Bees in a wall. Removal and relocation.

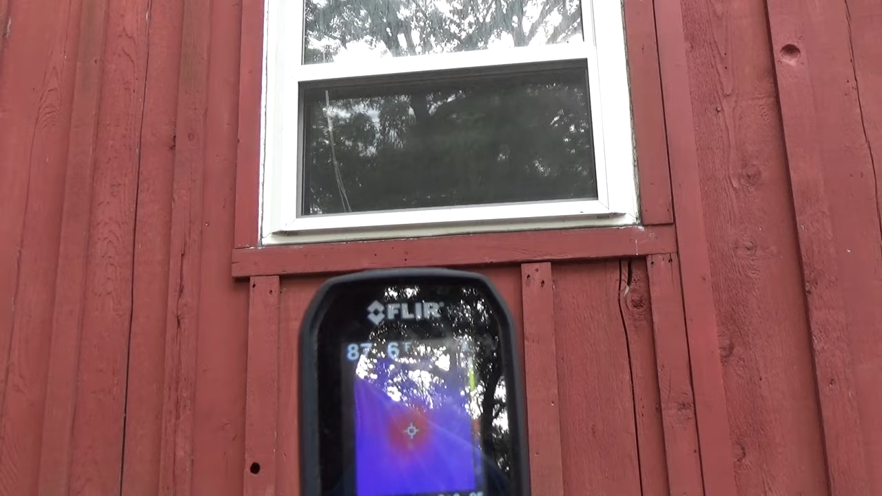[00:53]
I want to show you the bees behind that board before we open it up. So you can see the nice big red glow there.